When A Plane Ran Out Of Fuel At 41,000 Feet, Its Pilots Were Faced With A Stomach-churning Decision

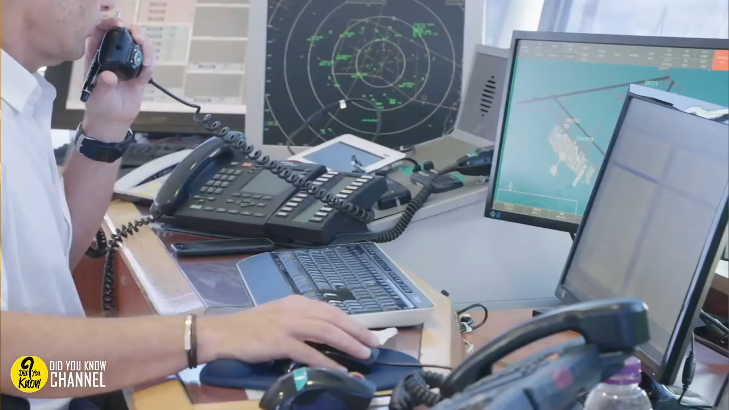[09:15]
As soon as the plane lost power, you see, its transponder had stopped sending the aircraft's location to the control tower. And while the team did have radar, using it would be unreliable compared to the transponder-related positioning.